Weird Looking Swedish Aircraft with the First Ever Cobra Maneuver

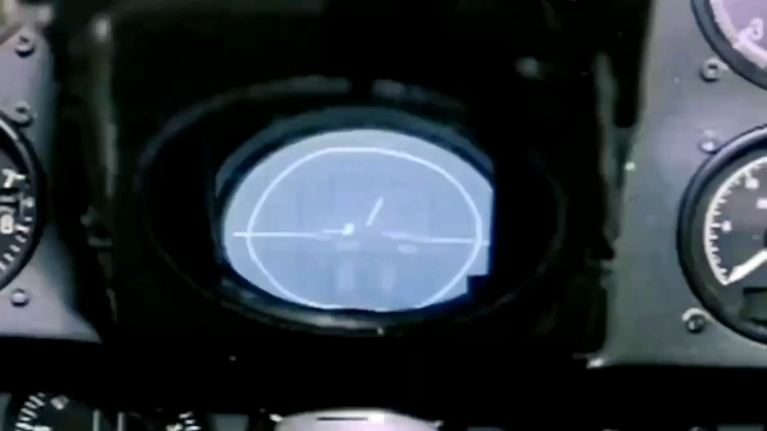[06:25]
The radar was also capable of tracking multiple targets simultaneously.